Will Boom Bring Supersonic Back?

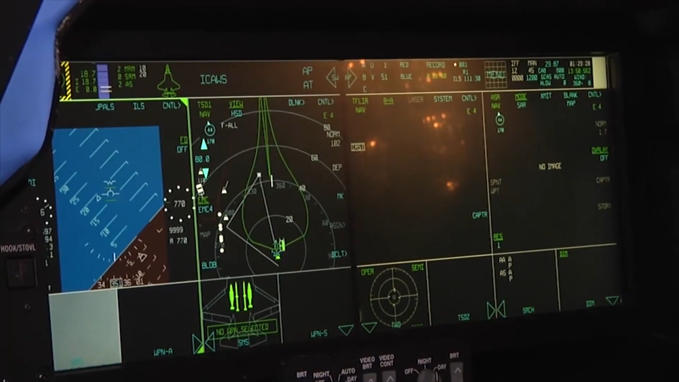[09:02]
but instead use a system of cameras and screens to allow the pilots to keep their eyes on the runway even when their cockpit windows show nothing but sky. The engineers at Boom have a massive leg up in engineering tools over their counterparts at Concorde,